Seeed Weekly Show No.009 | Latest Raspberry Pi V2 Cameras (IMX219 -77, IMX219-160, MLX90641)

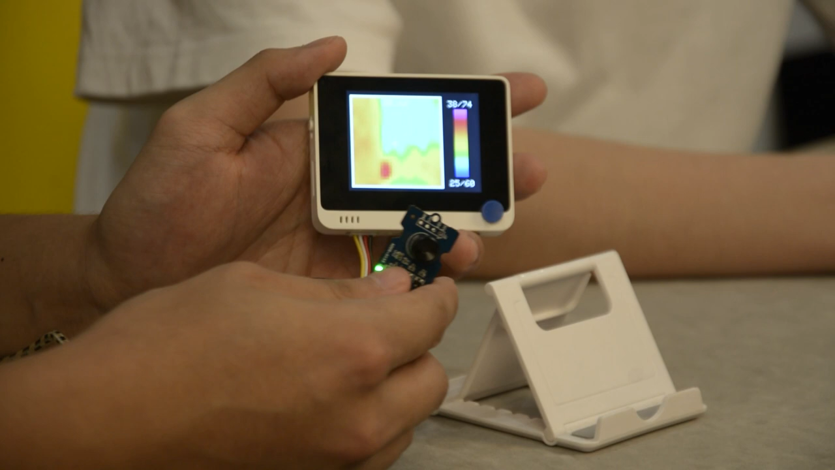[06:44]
As we know, all objects emit radiation as heat. And so this thermal imaging camera actually detects 16x12, which is 192 pixels of temperature.
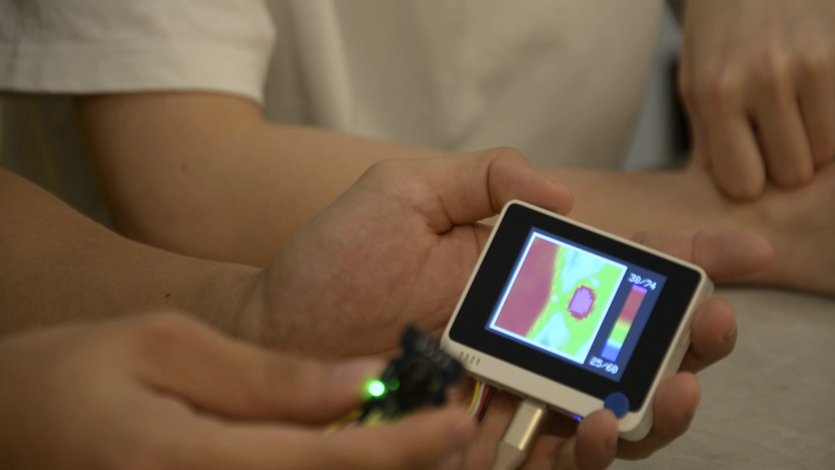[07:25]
And if we look at a much cooler thing. Yeah, I am the cooler thing.
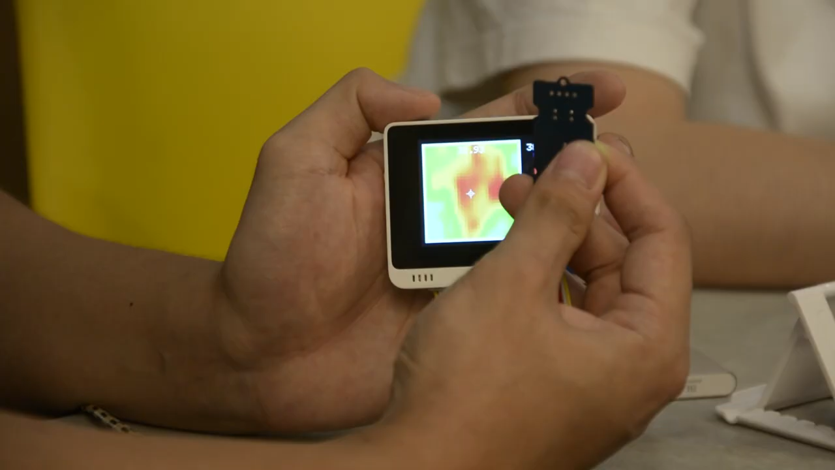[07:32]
In yellow-ish. If we have like a...